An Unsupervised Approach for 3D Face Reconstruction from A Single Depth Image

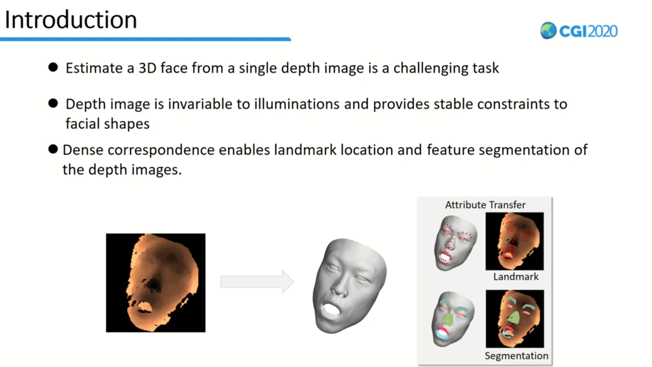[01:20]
To identify the thematic correspondence from the single depth image is a cornerstone to fit the 3D face with the depth image. The statistical deformable models constitute
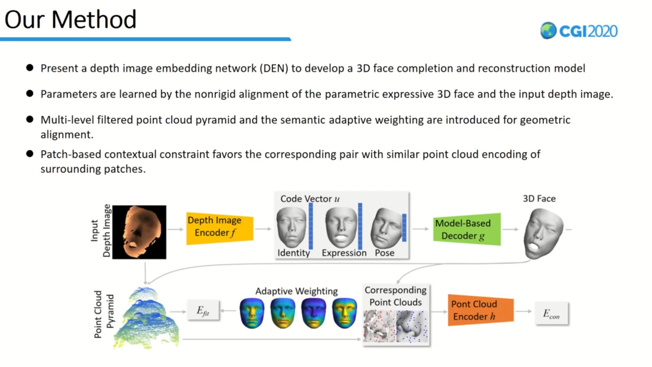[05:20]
facilitating the simulatical correspondence and parameterization of the depth images and 3D faces.
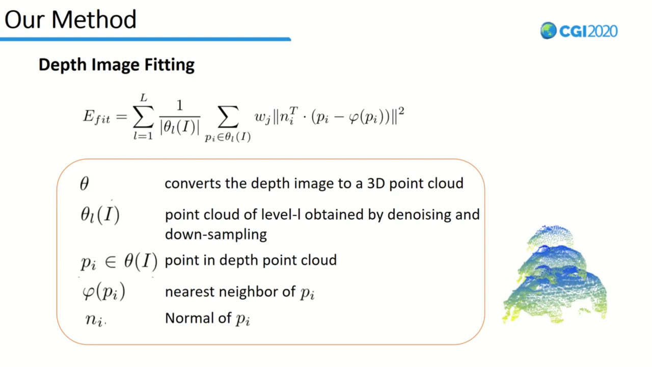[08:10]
we build multi-level input depth images by denoising and down-thumping of the 3D point clouds.
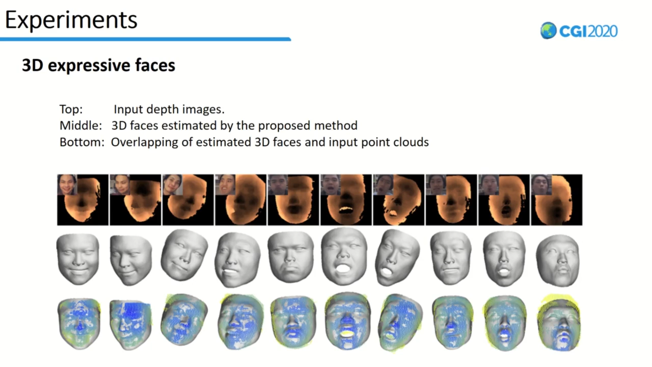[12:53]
The RGB images are not used in our system, which is shown as a reference. We report compare transitions of the 3D phase reconstruction.